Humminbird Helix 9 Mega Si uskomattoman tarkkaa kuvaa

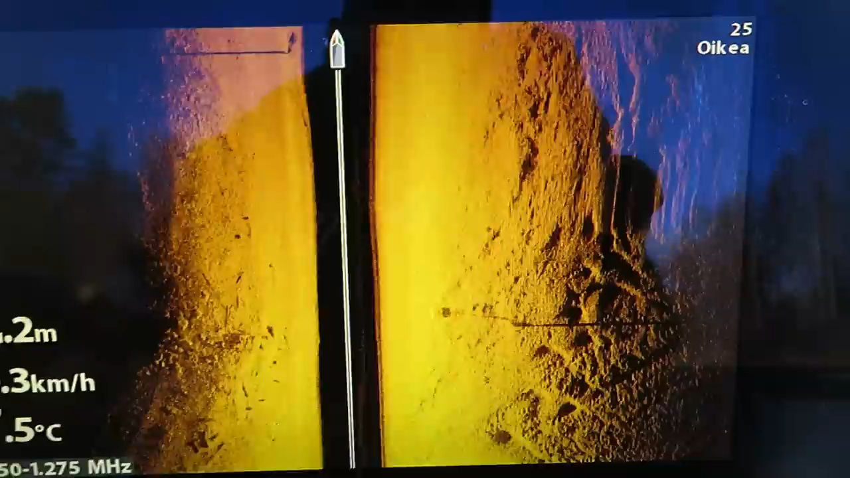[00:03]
No niin, mulla on täällä nyt viistokaikuni
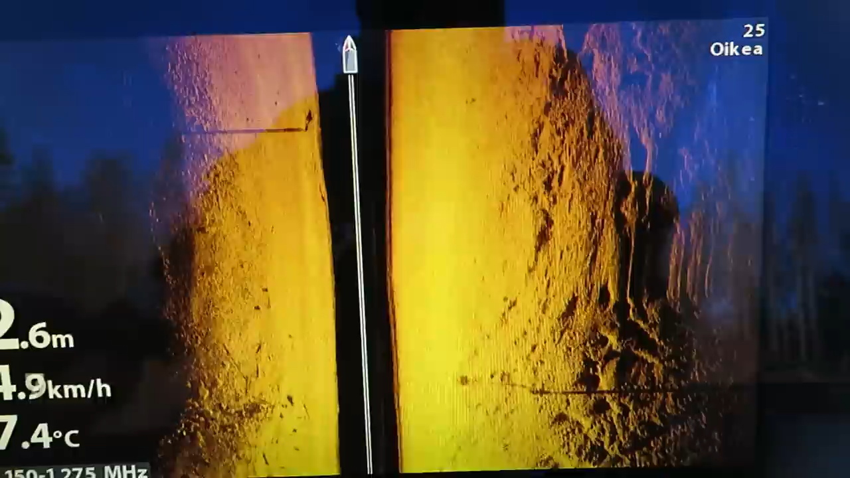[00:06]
ensimmäistä kertaa käytössä Elikkä Hummin pöydät megaa, 9-tuuman näytöllä oleva Helix
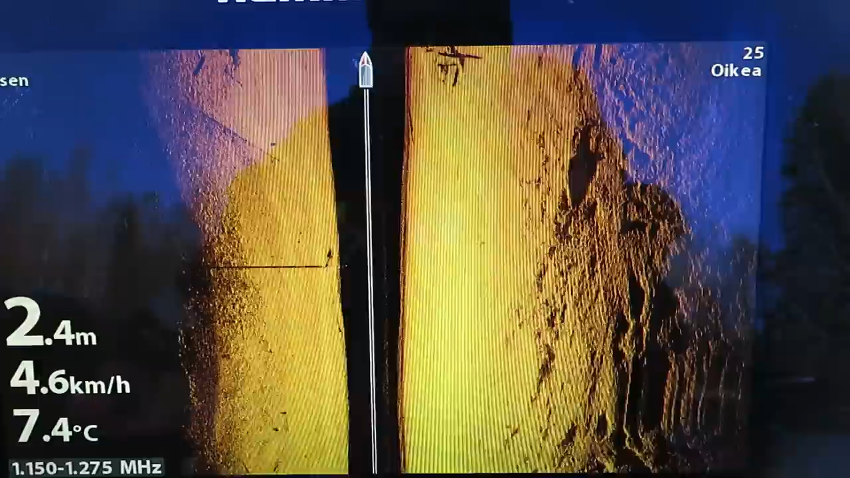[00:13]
On screen: depth 2.4 m, water 7.4°C, speed 4.6 km/h
9 megaa viistokaiku Ja siinä
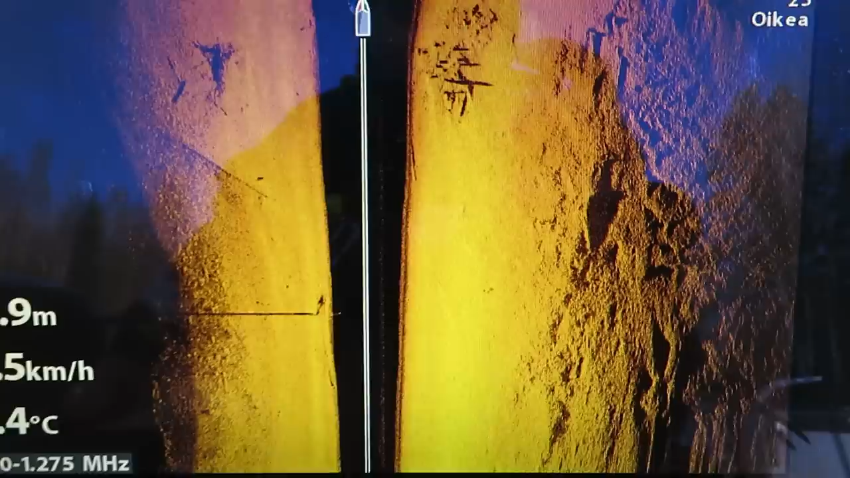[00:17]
njättää niinku pohjoa nyt Elikkä tämä luotto on 25 metriä kummallekin sivulla
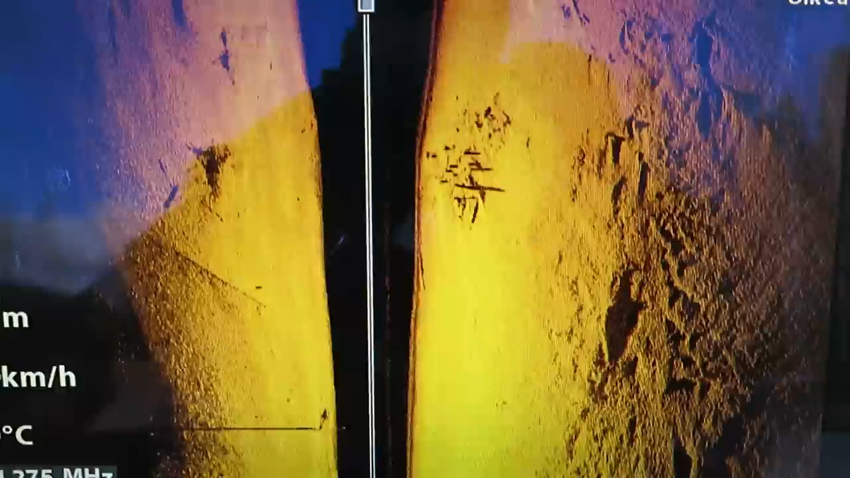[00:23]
Niin tuosta njättää nyt kuinka tarkan kuva se tekee Että siellä näkyy kaikki yksityiskohat,
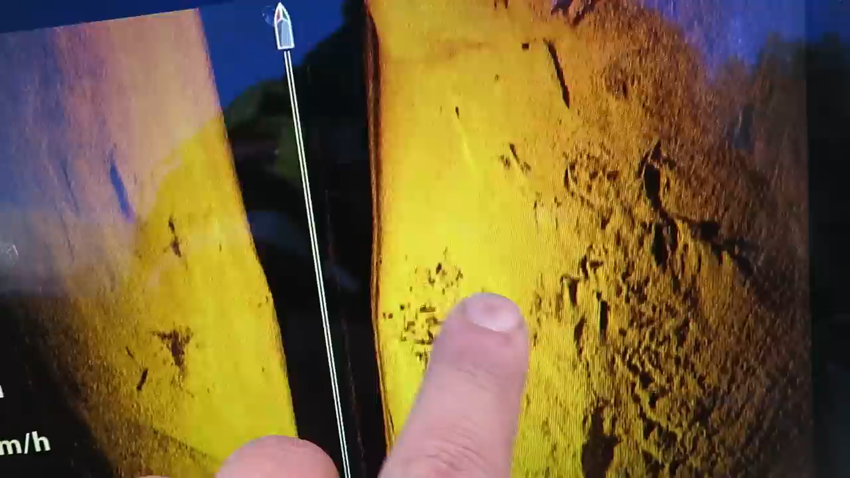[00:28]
kaikki kiveet Minkälaista karikkoa tämä on ja mitä siellä pohjassa on
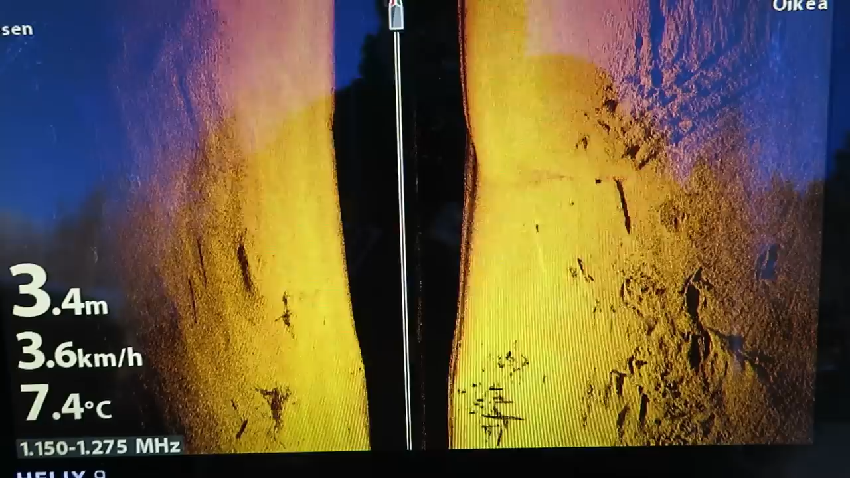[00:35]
On screen: depth 3.4 m, water 7.4°C, speed 3.6 km/h
Ja sieltä näkyy myös sitten kalat Jos siellä sattuis tuolla möllöttämme jossa iso kuha vaikka Niin se näkyy ja minä oon joessa nyt
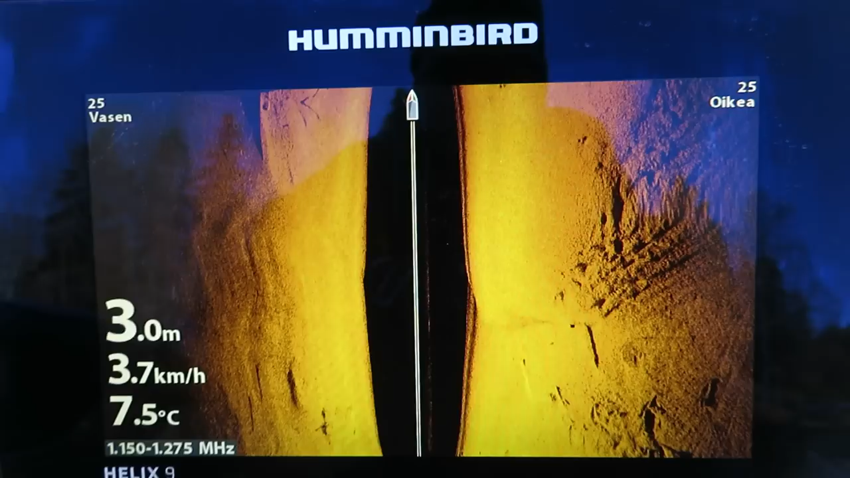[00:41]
On screen: depth 3.0 m, water 7.5°C, speed 3.7 km/h
Joessa on nyt mutta aivan On aivan uskomatonta tämä kuva mitä se Mitä se tämä viistokaiku tekee
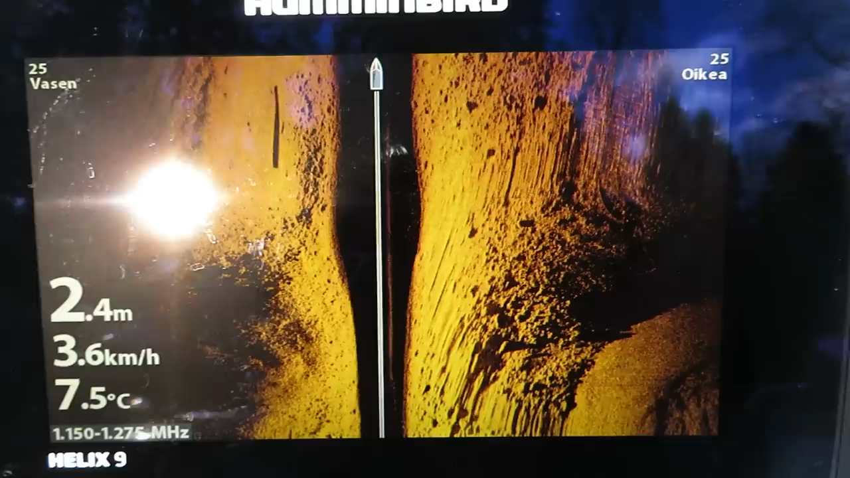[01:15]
On screen: depth 2.4 m, water 7.5°C, speed 3.6 km/h
Että Kaiken mitä siellä jos kiinnostaa Niin kuin paikat Että minuakin on aina kiinnostanut Tämä joki että Miltä se näyttää tämä Pohja
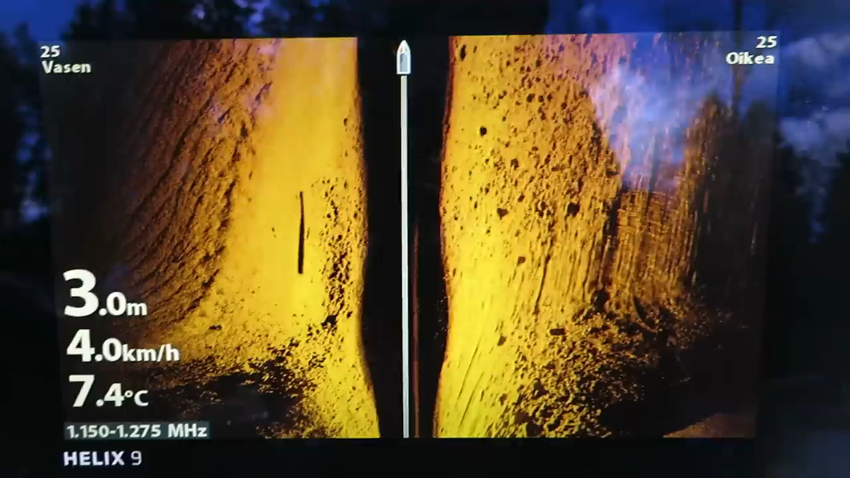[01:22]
On screen: depth 3.0 m, water 7.4°C, speed 4.0 km/h
Niin nyt se alkaa selviämään Että miltä se näyttää Se tekee niinku uskomattoman tarkkaa kuvaa
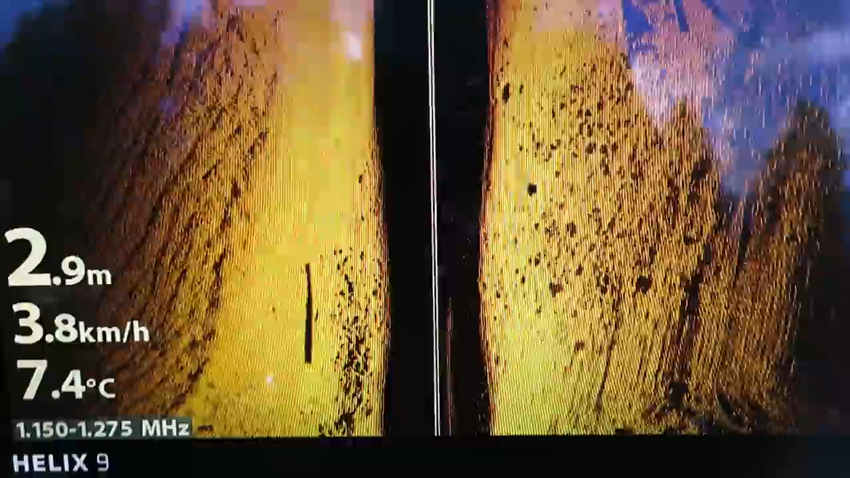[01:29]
On screen: depth 2.9 m, water 7.4°C, speed 3.8 km/h
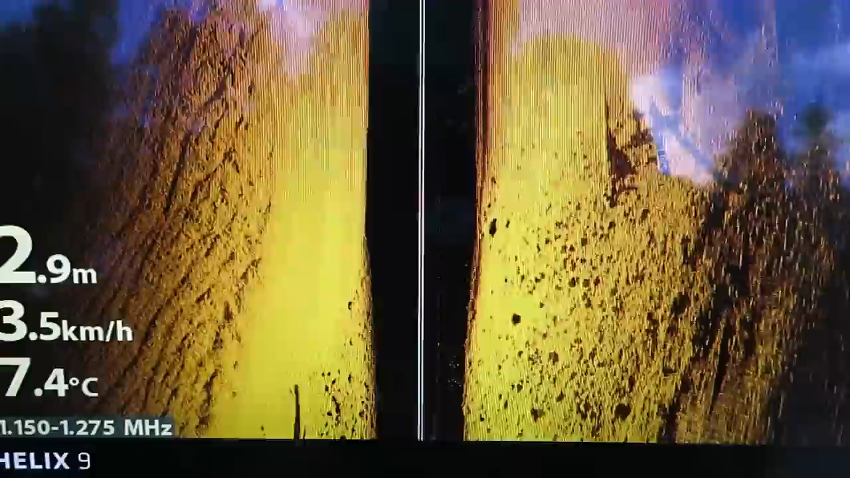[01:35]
On screen: depth 2.9 m, water 7.4°C, speed 3.5 km/h
Sieltä ne erottuu ihan kaikki tukit Mitä vaan sillä kaikki yksityiskohat Muodot Muodot Muodottelta pohjasta Ja sun muut Ja sillä oppii hyvin äkkiä sitten
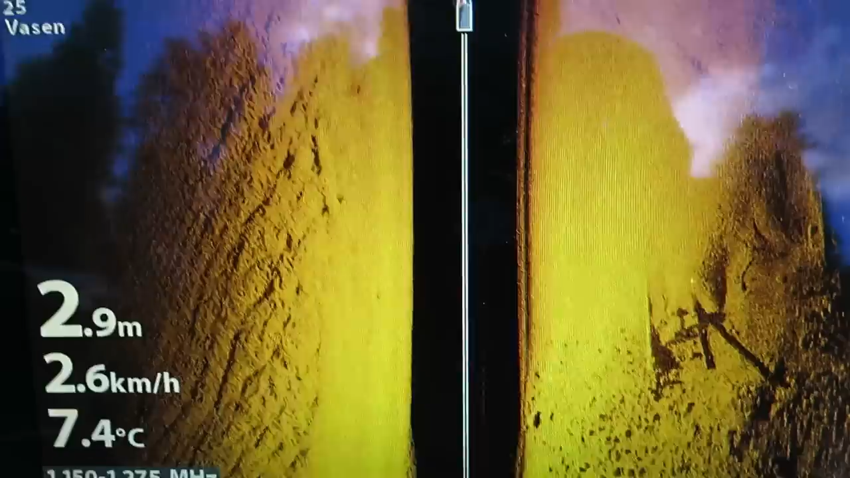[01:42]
On screen: depth 2.9 m, water 7.4°C, speed 2.6 km/h
Kalojen olipaikka ja tuommoisia